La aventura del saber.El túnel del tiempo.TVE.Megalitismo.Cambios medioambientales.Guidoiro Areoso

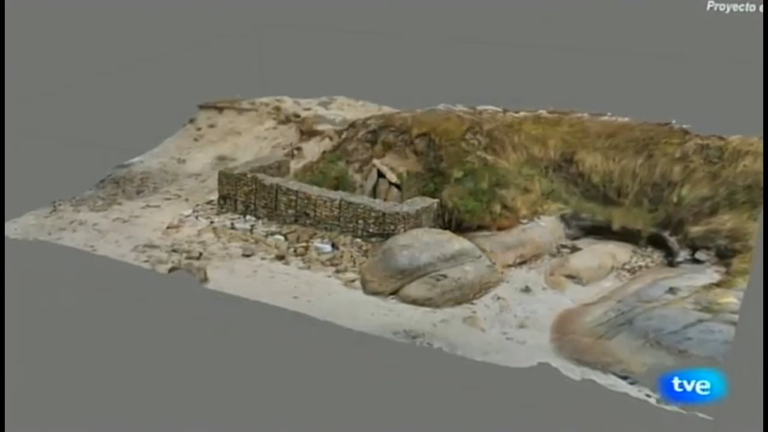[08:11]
Esta reconstrucción es muy densa y precisa, y esta técnica, acompañada de medidas topográficas obtenidas con una estación total o un GPS de calidad como de corrección en tiempo real,